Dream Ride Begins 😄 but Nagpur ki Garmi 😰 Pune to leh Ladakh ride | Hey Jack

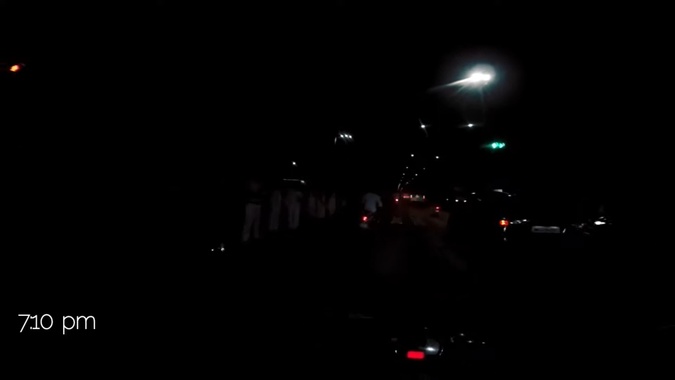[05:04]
भाई साहब इतना ट्रैफिक है ना बॉस, निकलने को टाइम लग जा रहा है नागपुर से, हमें दिख जा रहा है पूरा ट्रैफिक जाम बॉस।